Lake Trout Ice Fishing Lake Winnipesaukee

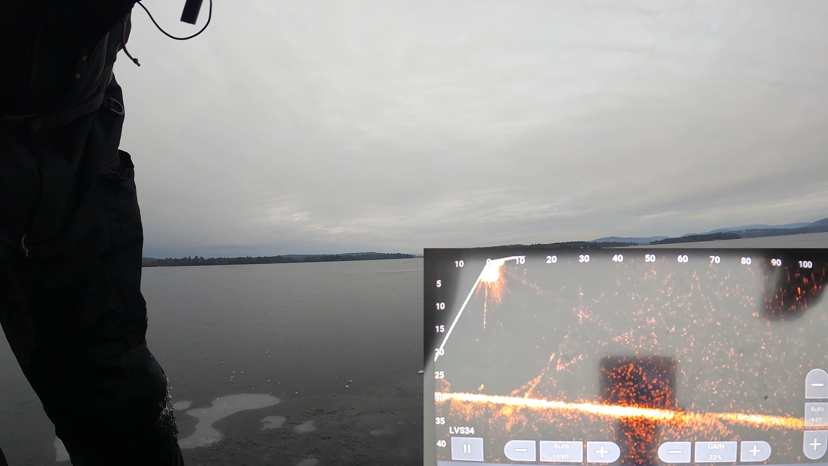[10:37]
Oh. What the hell was that? Very spooky.
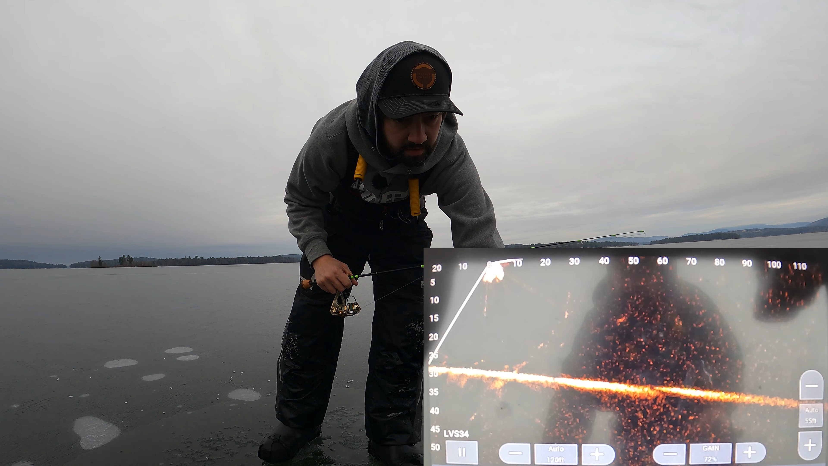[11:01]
Very spooky fish. Came in, looked at it, and darted right away. But there he goes. He's at the 30 and the 40. I'm not seeing any bait or fish. I'm literally staring at my hole. I could see it. So they're not over there.